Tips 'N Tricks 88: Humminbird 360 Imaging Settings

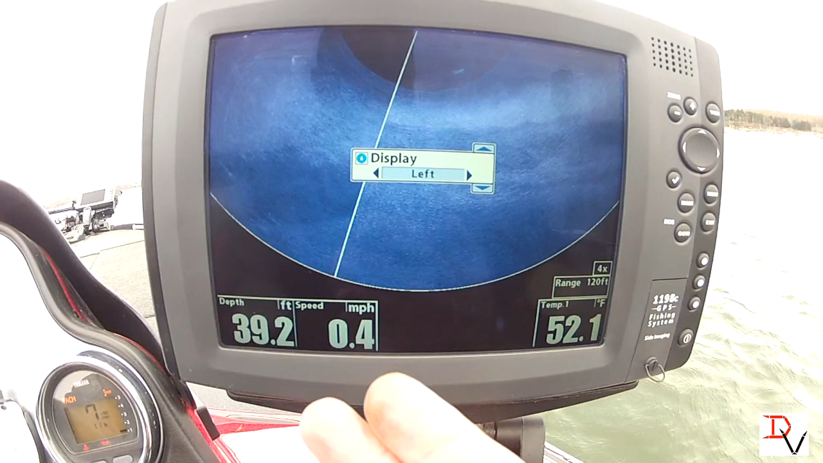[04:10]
On screen: depth 39.2 ft, water 52.1°F, speed 0.4 mph
side or you can look at the right side for
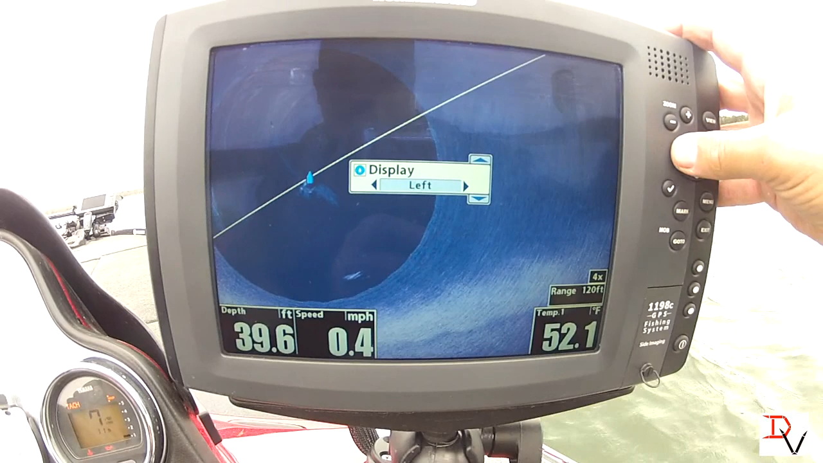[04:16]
On screen: depth 39.6 ft, water 52.1°F, speed 0.4 mph
this example we're going to do the 360 the
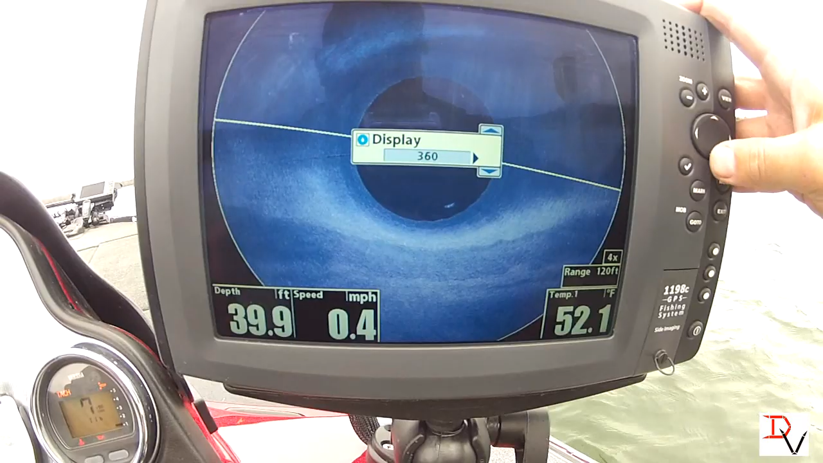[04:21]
On screen: depth 39.9 ft, water 52.1°F, speed 0.4 mph
next thing is your speeds you can go slow the slower the image the slower the thing the more detail you get just like kind of side imaging then you got fine fast you've got standard you've got course fast
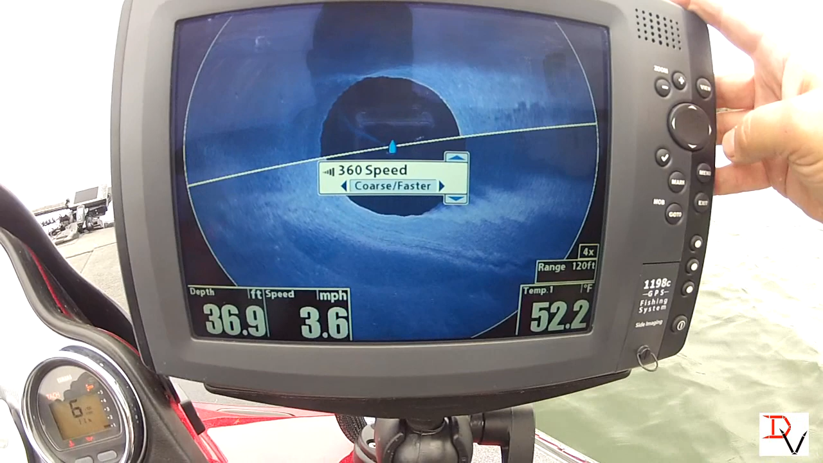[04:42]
On screen: depth 36.9 ft, water 52.2°F, speed 3.6 mph
and you got the fastest each one of these the fastest look at the fastest refresh if you were fishing a brush pile and you were watching the fish this is what you'd probably want to use
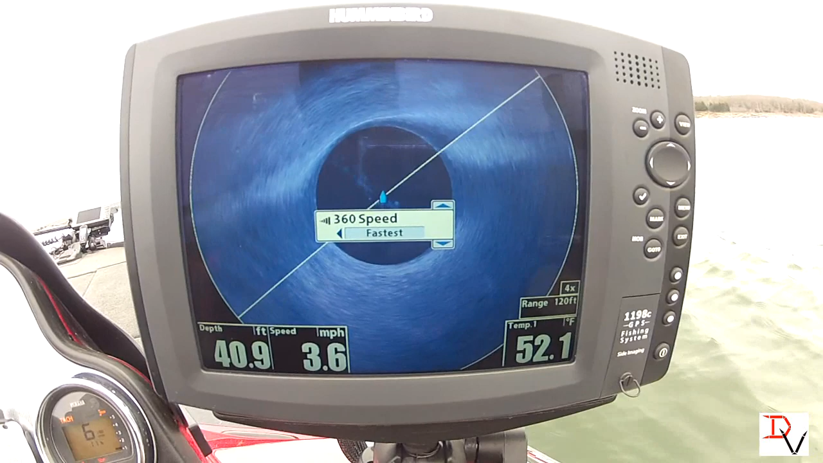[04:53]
On screen: depth 40.9 ft, water 52.1°F, speed 3.6 mph
you could you could watch some fish move in and out you're gonna you're gonna lose some your detail
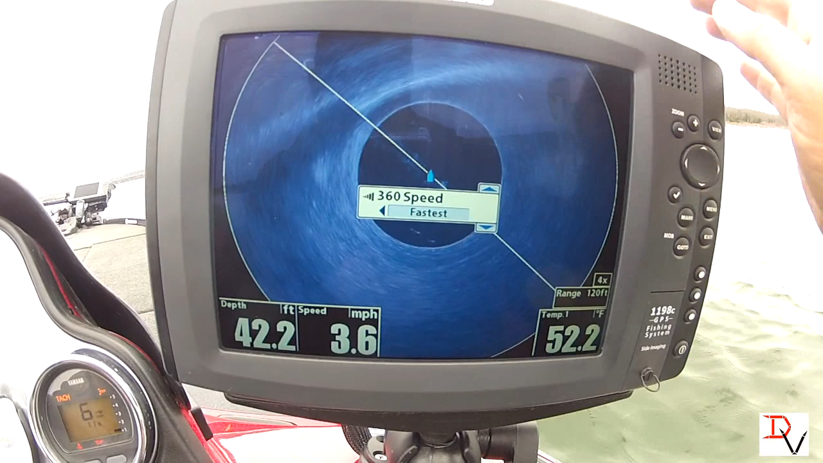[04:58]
On screen: depth 42.2 ft, water 52.2°F, speed 3.6 mph
there's a fish that showed up i've found
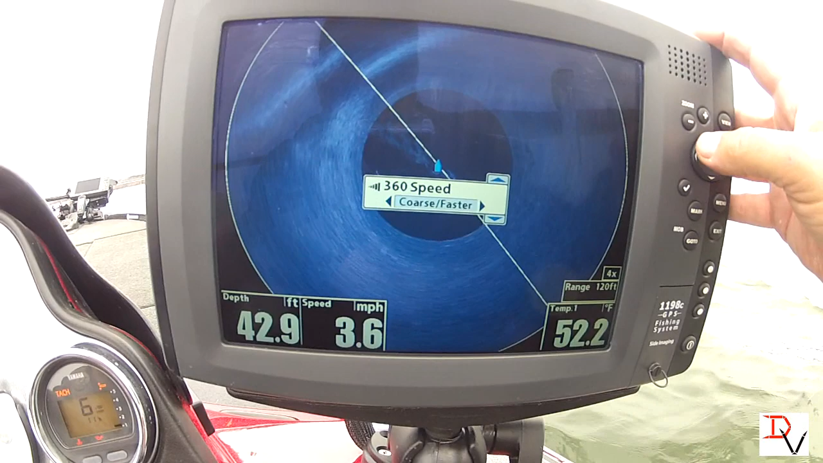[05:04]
On screen: depth 42.9 ft, water 52.2°F, speed 3.6 mph
that for good idling the the standard speed or you're
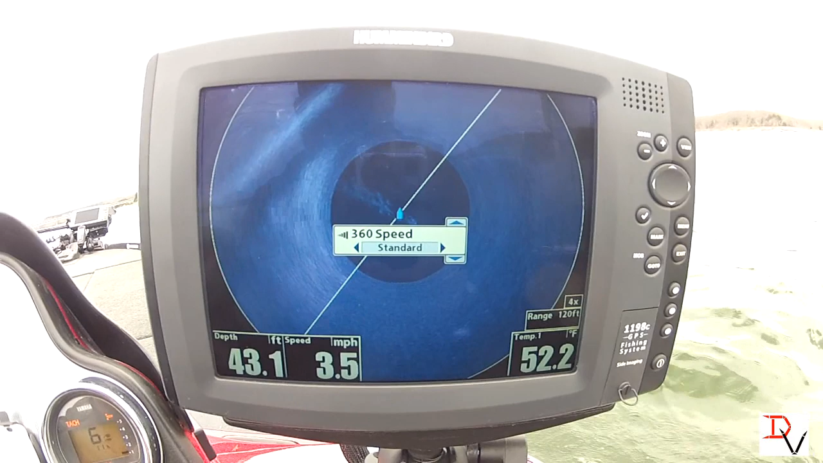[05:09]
On screen: depth 43.1 ft, water 52.2°F, speed 3.5 mph
fine fast if you want a little more detail you can see there's another fish showed up right there
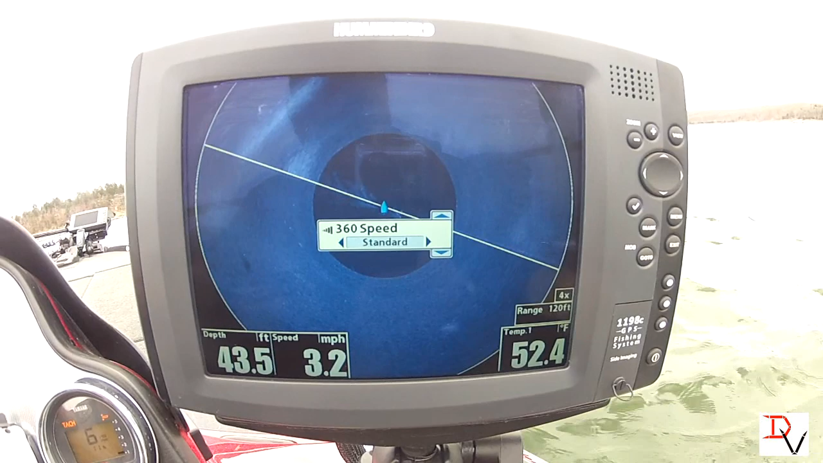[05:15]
On screen: depth 43.5 ft, water 52.4°F, speed 3.2 mph
we've got some a lot of fish out here on this flat
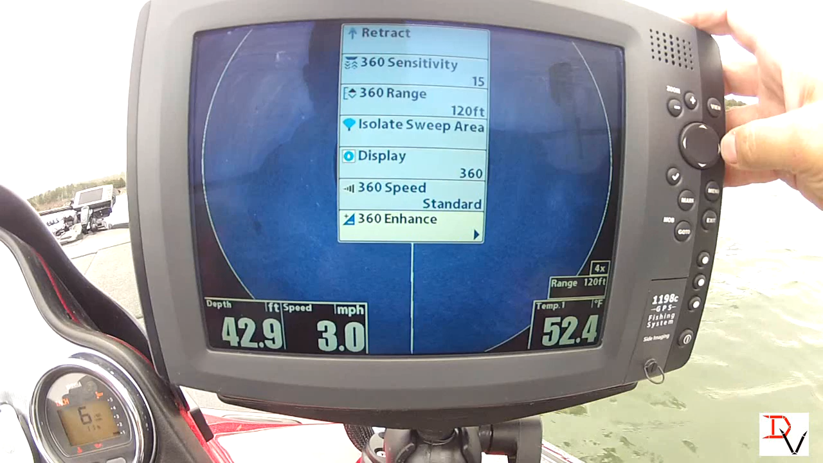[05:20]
On screen: depth 42.9 ft, water 52.4°F, speed 3.0 mph
then we have our enhanced settings we've set our sensitivity like we said before then you've got a contrast setting contrast will help you
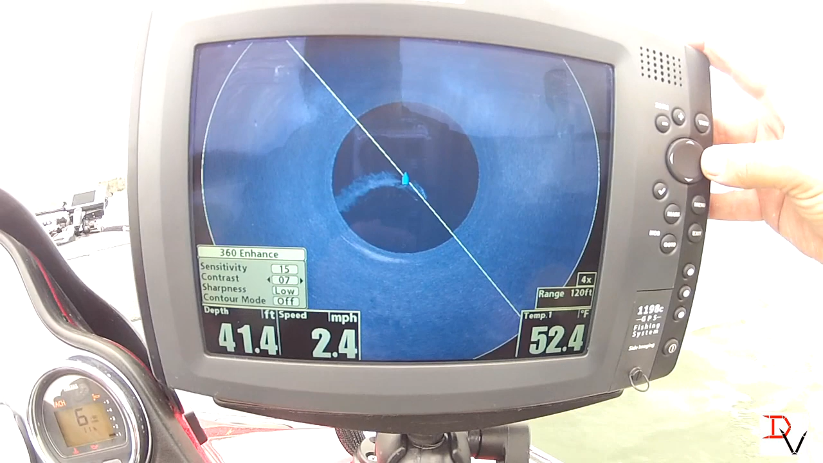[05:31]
On screen: depth 41.4 ft, water 52.4°F, speed 2.4 mph
can adjust that to brighten the screen we've got our
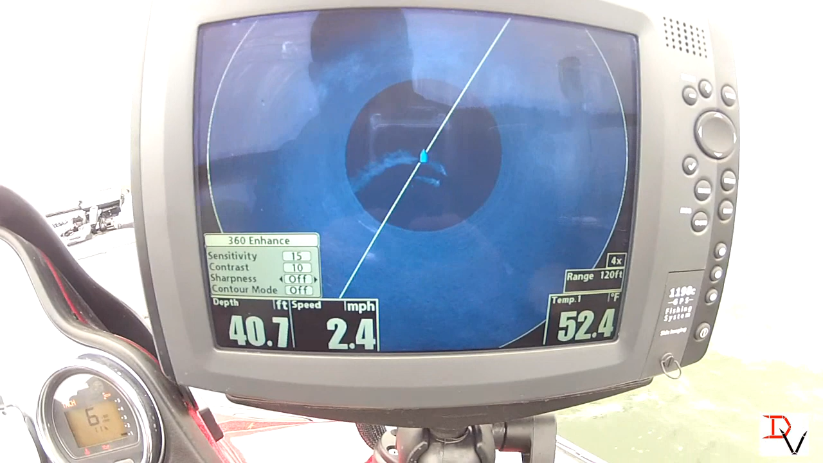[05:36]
On screen: depth 40.7 ft, water 52.4°F, speed 2.4 mph
360 sharpness like we had with down imaging and side imaging this